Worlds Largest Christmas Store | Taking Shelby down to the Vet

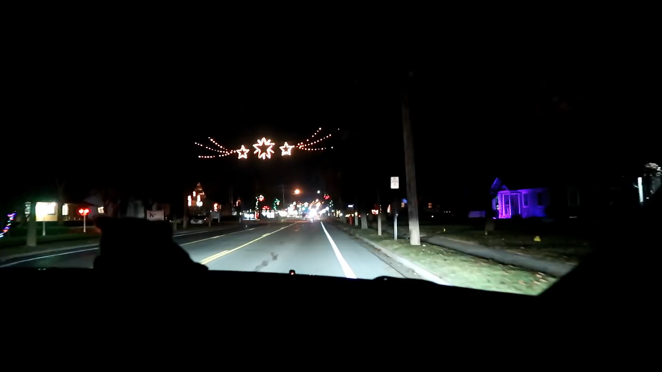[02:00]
And poof we're in Frankenmuth We were at the house and now we're not Look at 1,000 feet turn right. Okay, there's Christmas lights everywhere Yeah, I think we might have to eat and then go back out and look for more Christmas lights. We might get Christmas light hunting I like their stars that go across the road.
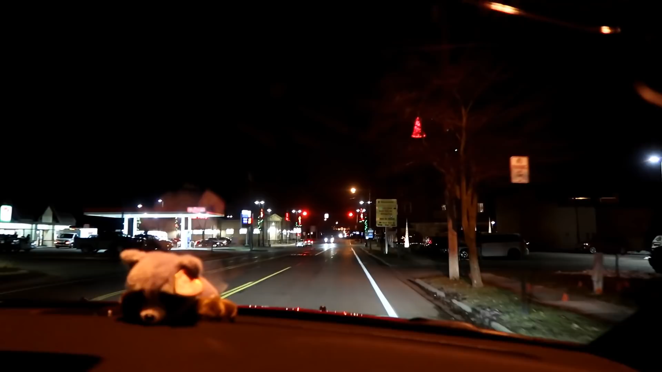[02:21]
Anyway, I gotta help Jamie find the hotel Okay, we're doing it Okay, yeah, their streets are cool.
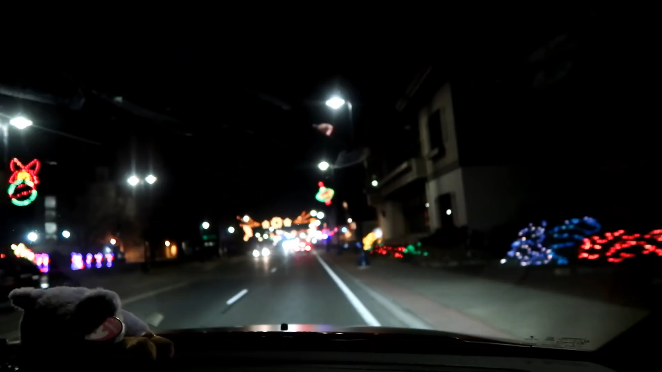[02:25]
Look at that That's so and it moves
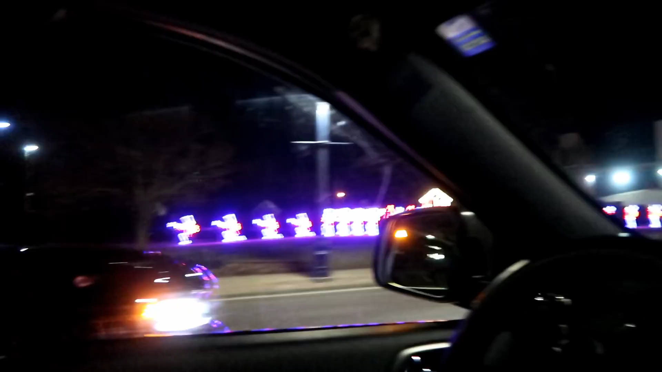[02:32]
Hey, I found our hotel Yeah Your destination is on the right. You have arrived.
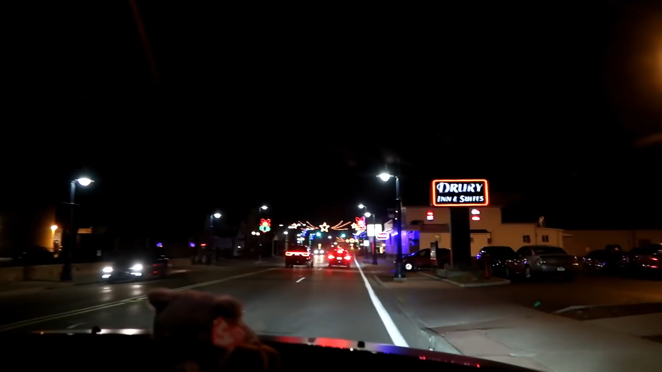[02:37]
Thanks. We made it to our hotel and we went inside And then we decided to go back out and look for food and instead we found more Christmas lights There's a nativity Everything in this town is lit up. Oh there's a horse and carriage There's a horse and carriage over there.
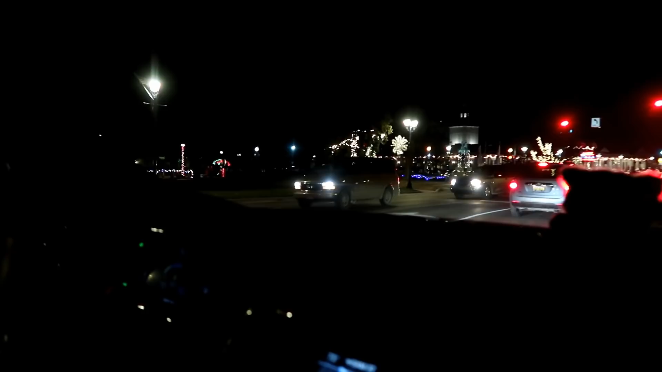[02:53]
Oh and it's even lit up. Memphis, there's your horsey friend. He's over there I like that it's lit up.
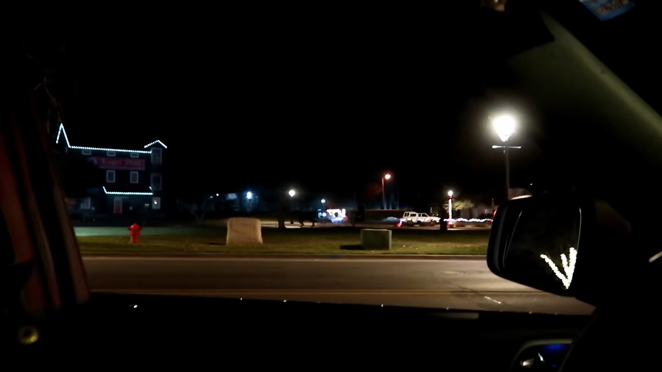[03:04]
Oh, it's got jingle bells He's got a trot on.
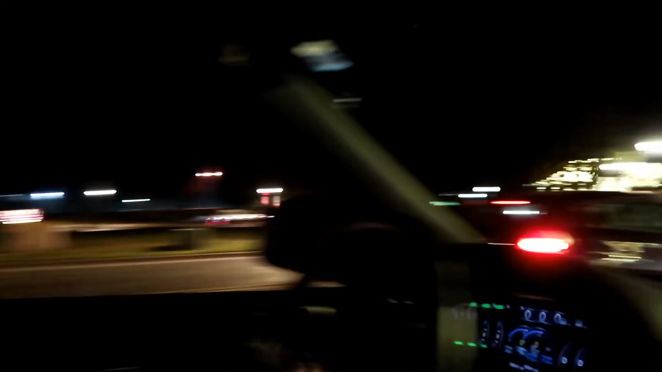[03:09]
That's so cool Probably ending out his day Yeah, there's like lights and everything
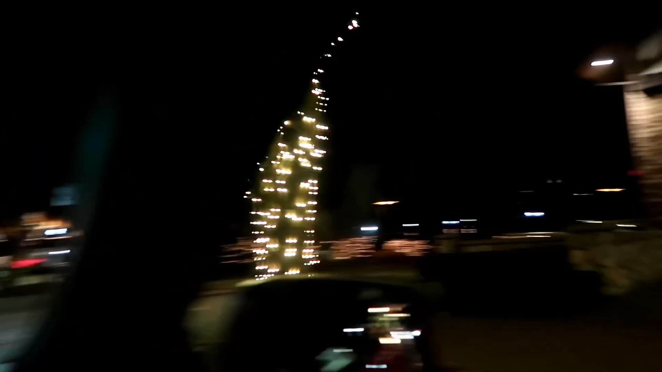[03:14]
Christmas lights everywhere There's the Bavarian Inn
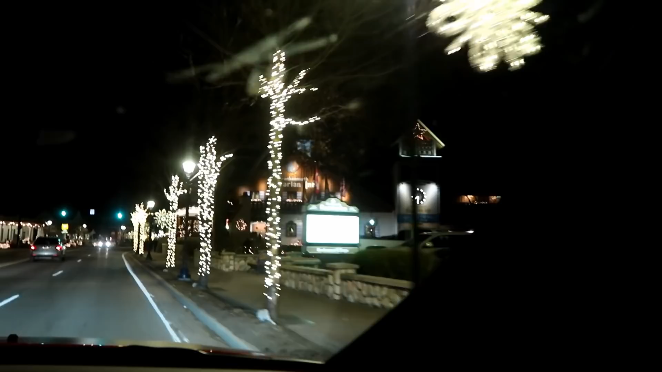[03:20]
There's the Zender's famous Frankenmuth chicken place where you can get famous chicken dinners
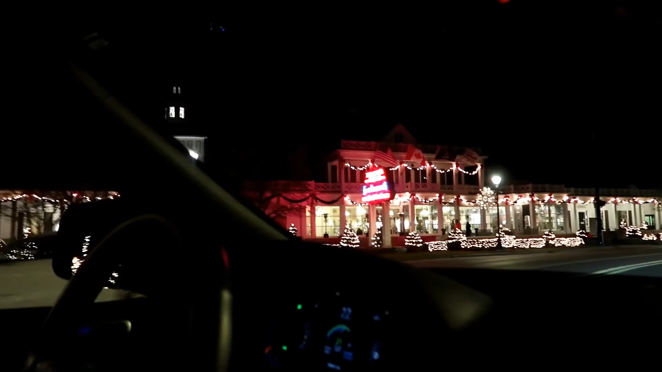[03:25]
Wow,
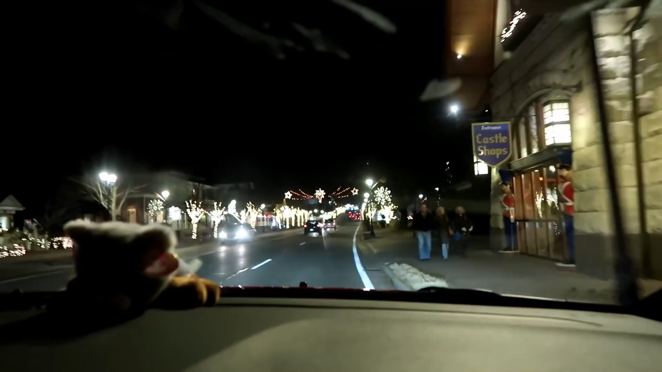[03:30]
and then you just come around this corner and it's just it's just beautiful There's a big Christmas tree Hi people There's snowflakes There's a Memphis Checking everything out
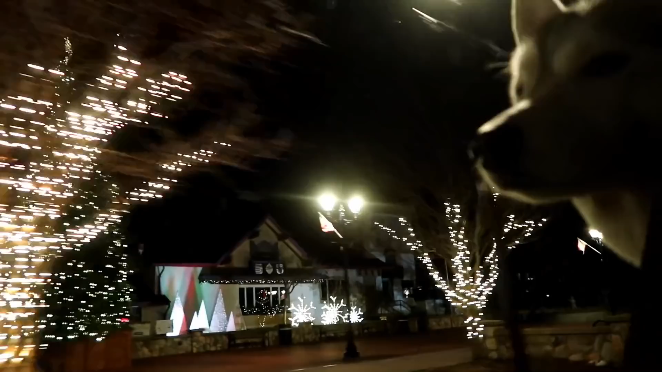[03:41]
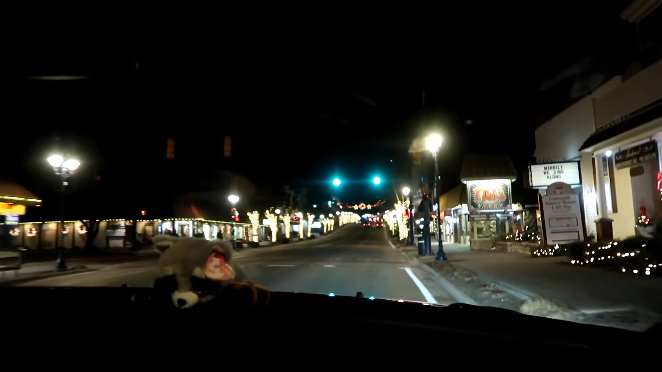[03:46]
Oh Oh, it is very pretty
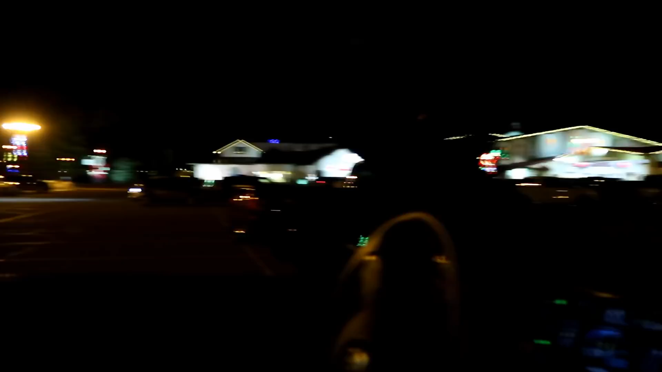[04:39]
363 days a year or something but look at all the lights in their parking lot Everything is lit up everything Jamie says I can't go in the store because I spend too much time in there That's the west entrance.
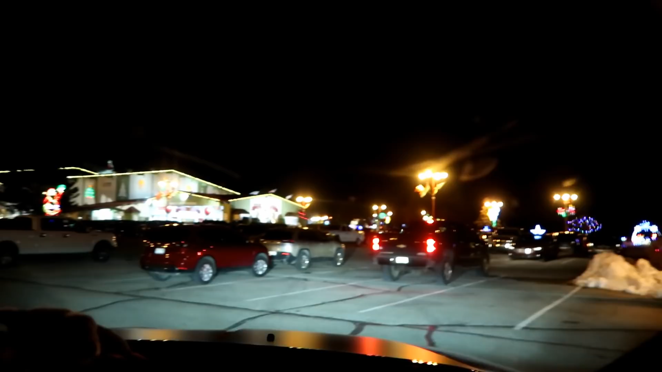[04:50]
Yeah, so there's the building. This is all one giant Christmas store
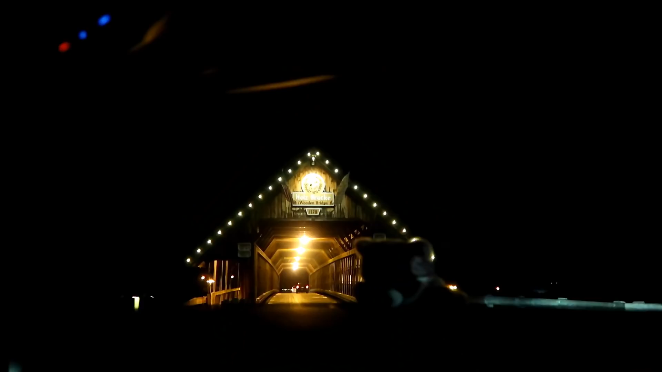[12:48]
Driving under the bridge the speed limit is seven miles per hour